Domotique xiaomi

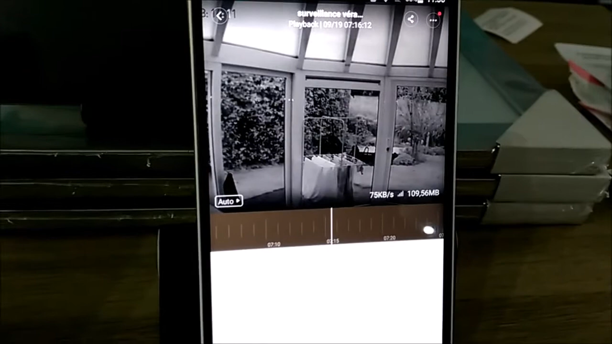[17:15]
La caméra S'est mise en mode nuit Parce que dehors Il y a des très gros nuages Il pleut Il fait très très sombre
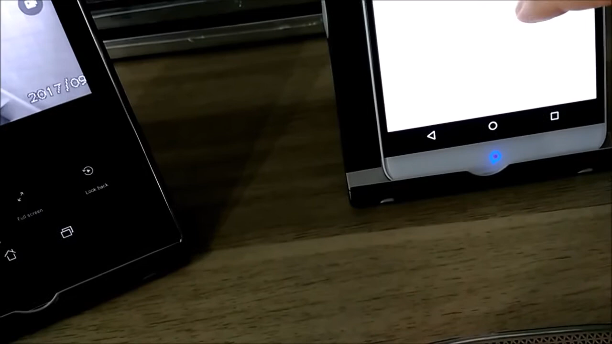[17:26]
Je vous remets Plutôt en direct Voilà Désolé Je vous ai dit une bêtise
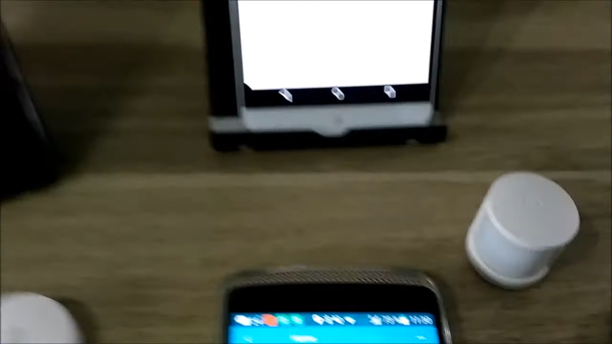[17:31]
Mais il fait très très sombre Et parfois ça arrive Qu'elle se met en mode nuit Directement Comme vous voyez Dans le garage Donc il fait
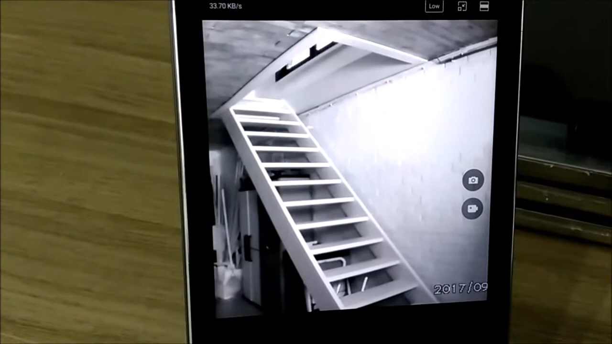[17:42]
La lumière L'éclairage n'est pas allumé Donc il s'est mis En mode nuit